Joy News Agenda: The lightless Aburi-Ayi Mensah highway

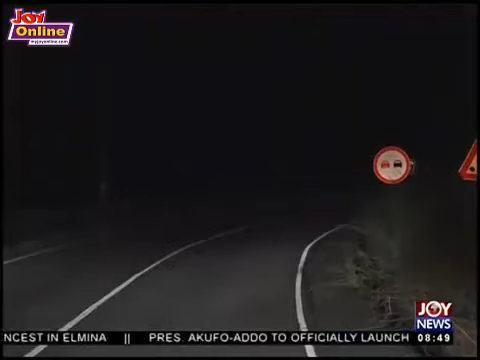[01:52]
Evidence that a lot of cars run over them, falling into the ditch below the mountains sometimes.
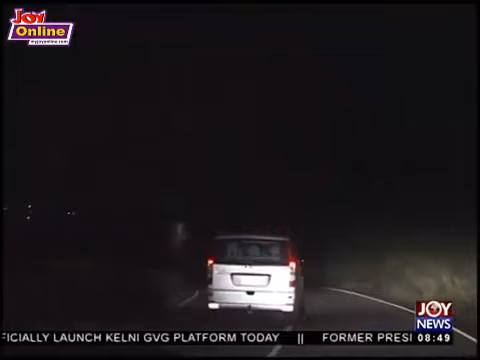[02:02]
Driving on this road could be like walking a tight rope, even for the best of drivers.